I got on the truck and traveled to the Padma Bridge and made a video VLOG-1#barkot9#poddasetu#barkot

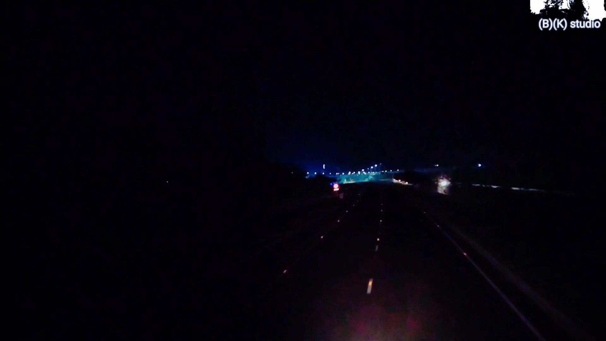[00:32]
আপনাদের দিকে দেখাচ্ছি রাতের পদ্মা সেতুটা। রাতের পদ্মা সেতুটা হচ্ছে এতটা জোশ, ভাই না দেখলে বিশ্বাস করবেন না ভাই। সামনে আমাদের টোল প্লাজা,
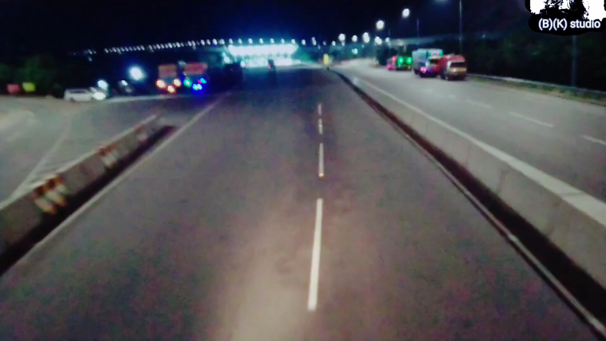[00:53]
যেটার জন্য আমি দীর্ঘ দিন অপেক্ষা করতেছি এই জিনিসটা দেখার জন্য ভাই। এটা আসলে আমাদের ফিরতি পথের রাস্তা,
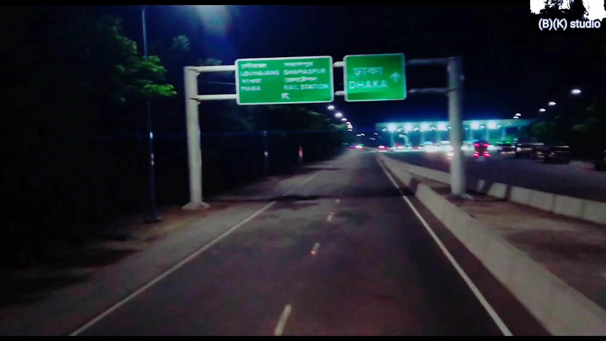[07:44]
সেকেন্ড টোল প্লাজা, টোল প্লাজাটা অতিক্রম করলাম।